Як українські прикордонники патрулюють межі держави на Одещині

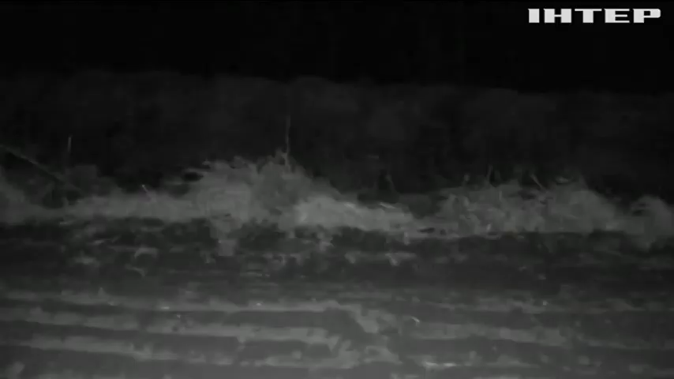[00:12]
До кордону з Молдовою лише декілька метрів.
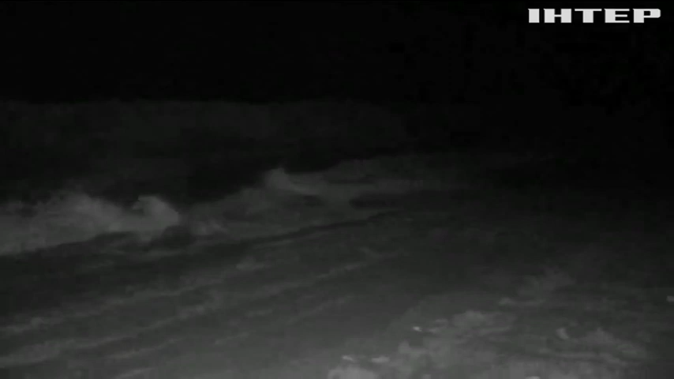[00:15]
І це одна з популярних ділянок серед ухилянтів, військово зобов'язаних чоловіків, які намагаються втекти з України.
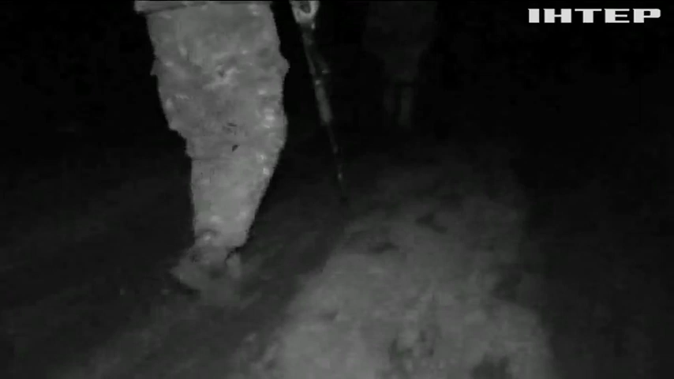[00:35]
Тут, посеред безлюдних полів, в будь-який момент можуть опинитися порушники.
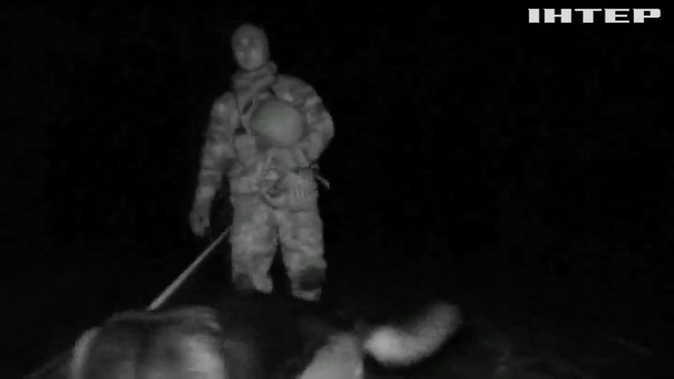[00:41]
Тож важливе маскування. Ліхтарі вимкнені, режим повної тиші. Дуже важливо для прикордонного наряду здійснювати прослуховування. Тому що, якщо одна підступа до державного кордону, можливо, автомобільної техніки, і наряд це може почути і насторожити, що щось може відбуватися.
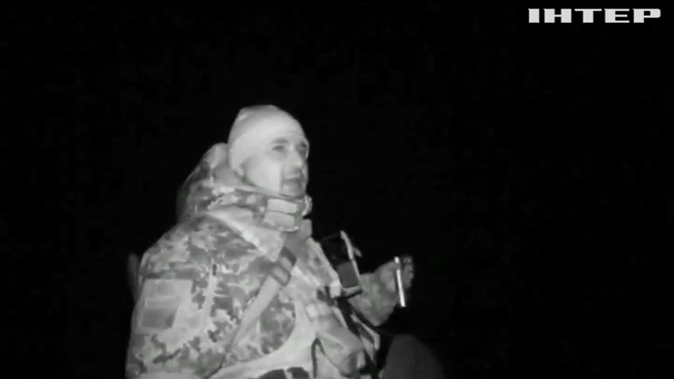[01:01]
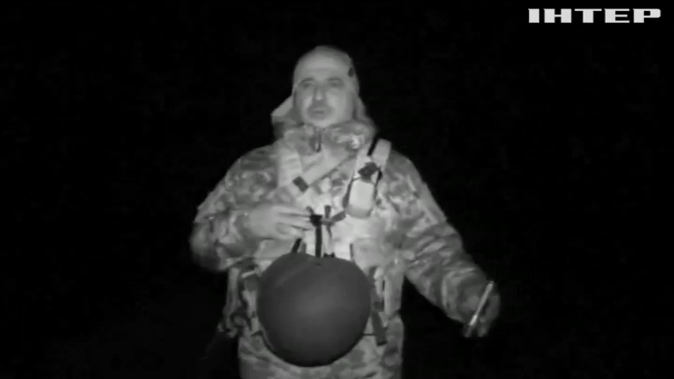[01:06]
Керівник підрозділу розповідає, в день, коли смугу добре видно, прикордонники вишукують сліди втікачів на землі.
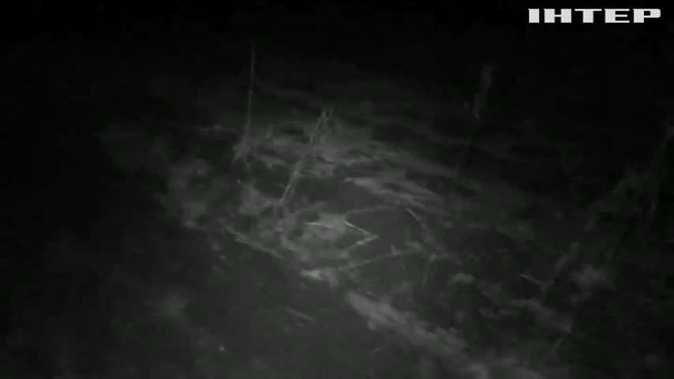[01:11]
На грунтовому покриві воно відразу показує відбитки взуття порушників кордону.
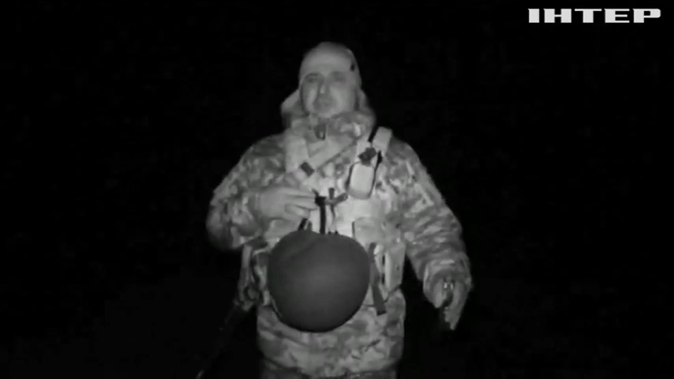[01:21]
І ми можемо одразу визначити, чи до України, чи з України, якого напрямку, куди, чи в тил ділянки. Тобто це вже з допомогою службової собачки, вже навченого особового складу.
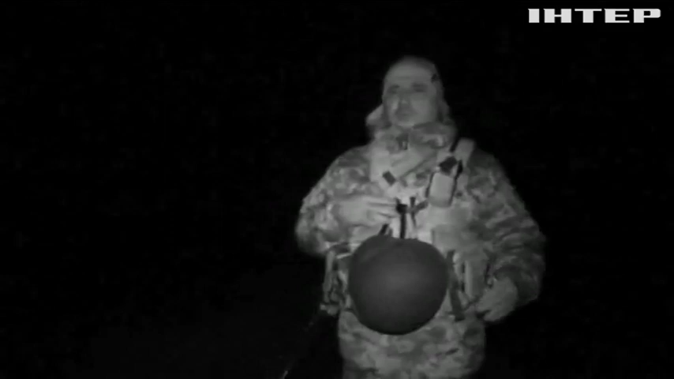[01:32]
Вже вивчається ці сліди. А ось вночі в нагоді стають тепловізори.
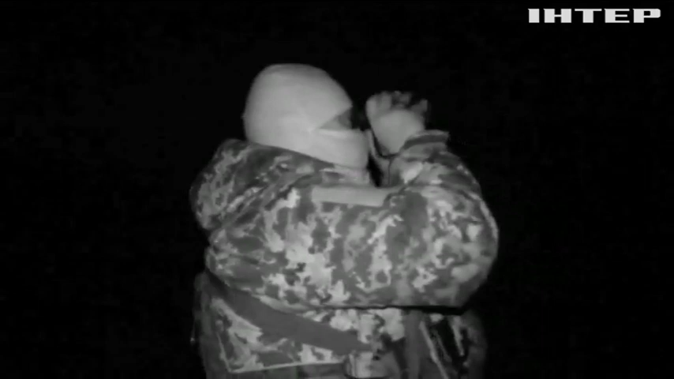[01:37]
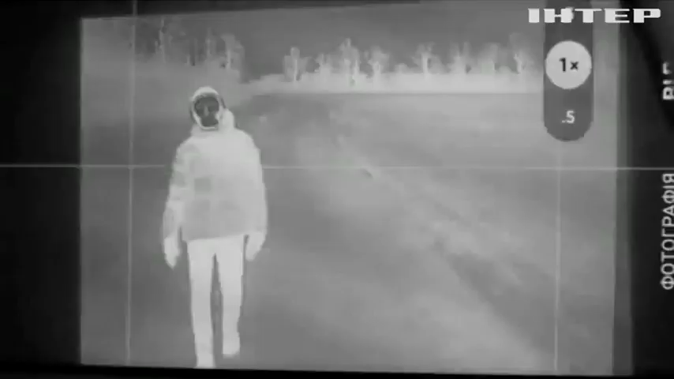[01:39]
І так, кілометр за кілометром, прикордонники можуть крокувати годинами, в залежності від обстановки.
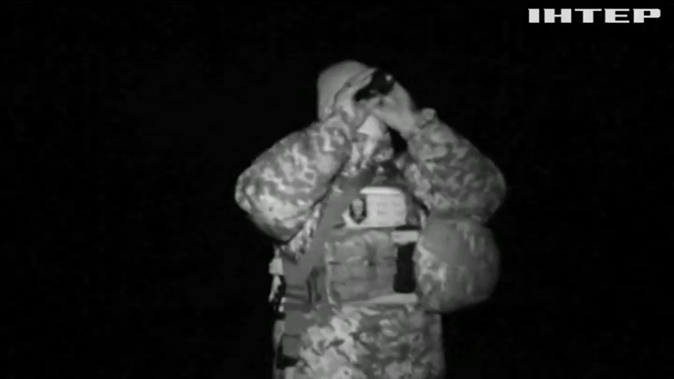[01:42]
І жартують, після початку Великої війни побільшало не лише ухилянтів. Під час військового стану заборонило мисливство в прикордонній смузі.
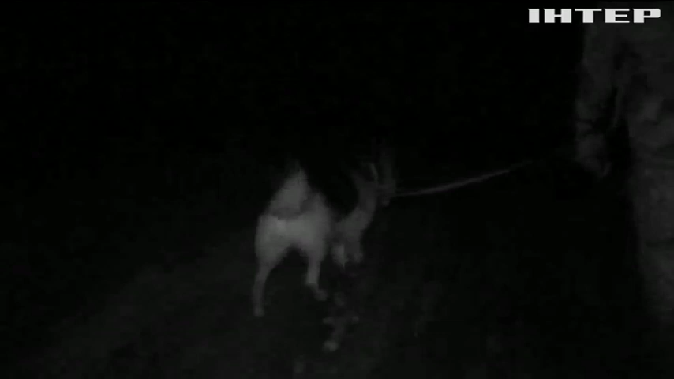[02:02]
Дуже цікаво, дуже гарно це дивитися. Це око радує, що таке є.
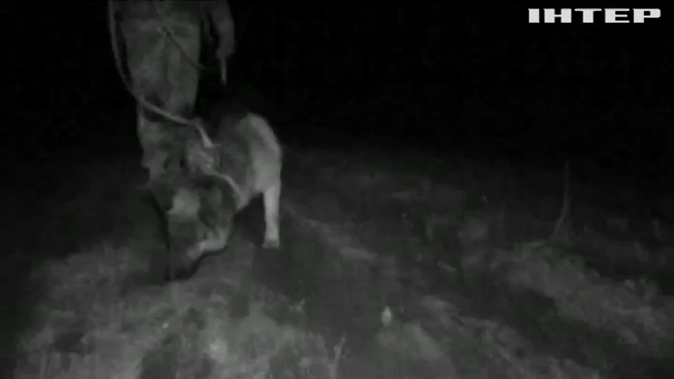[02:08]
У наряді разом зі своїм наставником німецька вівчарка Тор.
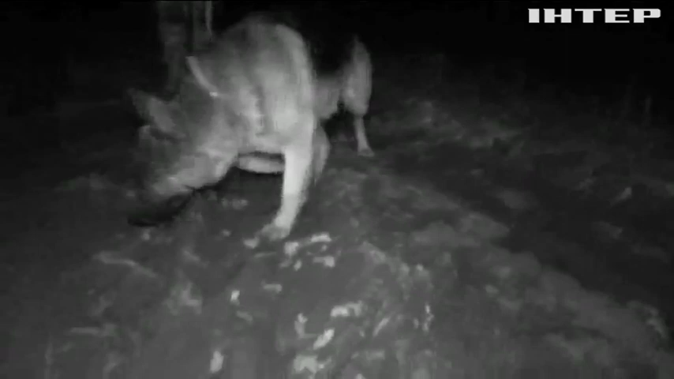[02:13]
Пес дружній любить погратися, але коли доходить до патрулювання, краще порушникам не попадатися. Тор, тор, служи.